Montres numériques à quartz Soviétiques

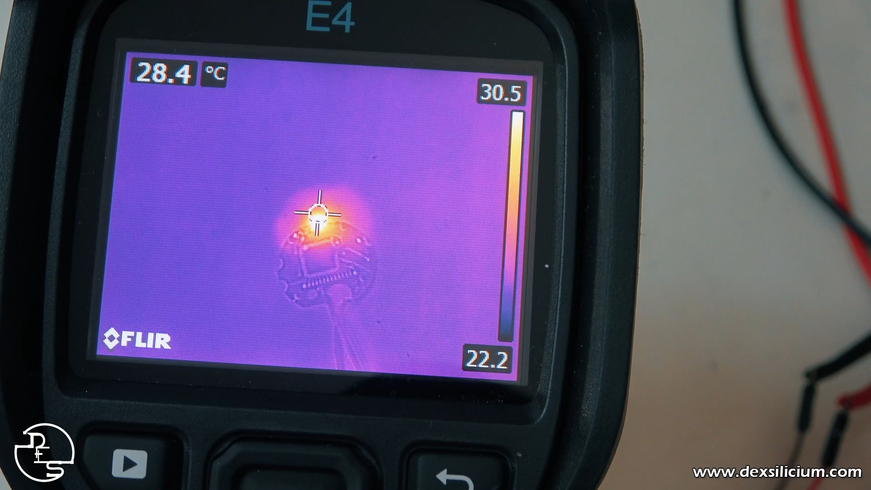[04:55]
On screen: spot 28.4°C
ce qui est le signe qu'il se passe quelque chose.
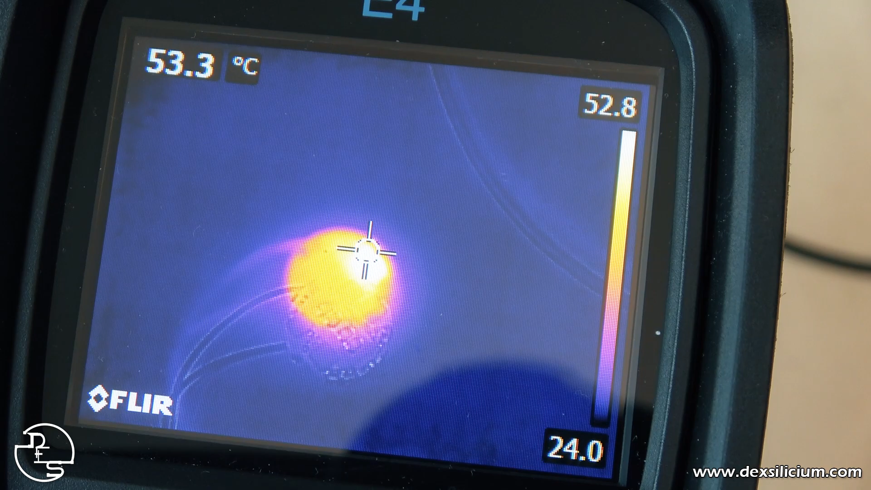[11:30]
On screen: spot 53.3°C
Par contre, en l'observant avec la caméra infrarouge, on peut constater qu'un de ces circuits intégrés produit plus de dissipation thermique que les trois autres.